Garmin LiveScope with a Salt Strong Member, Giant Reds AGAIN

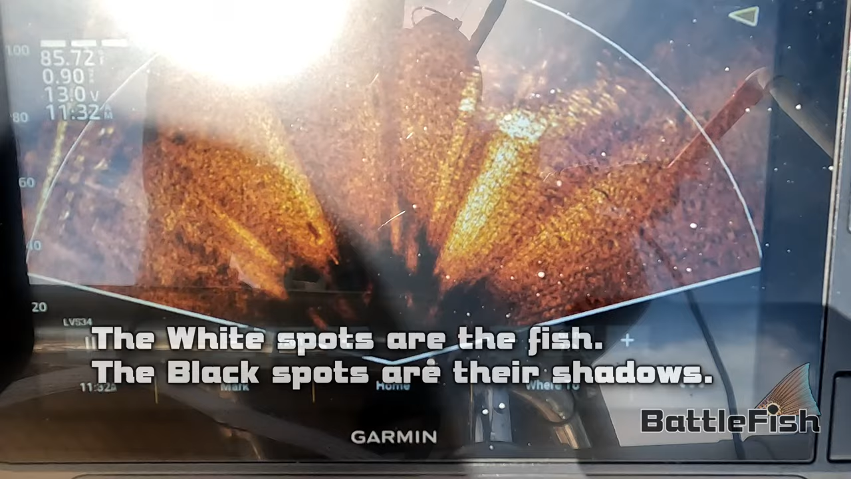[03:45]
GoPro, start recording. Right over here. I'm trying to get the boat position. Hang on a minute.
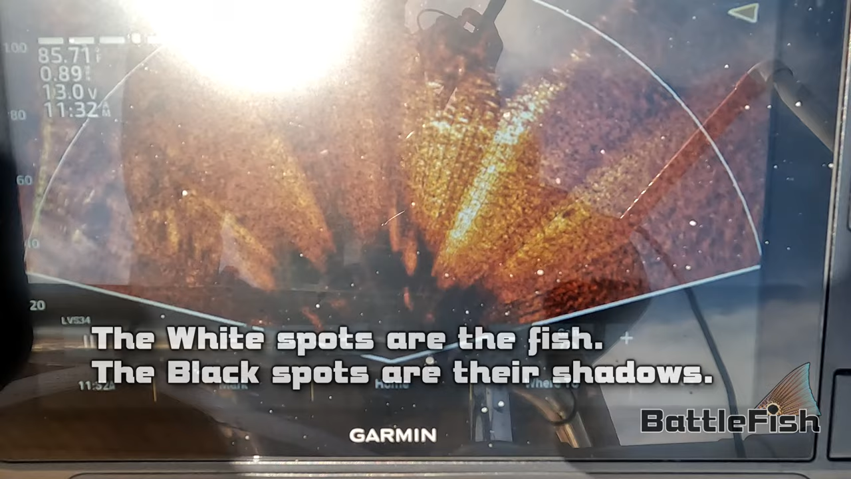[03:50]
So just to the right of this. Oop, there they go.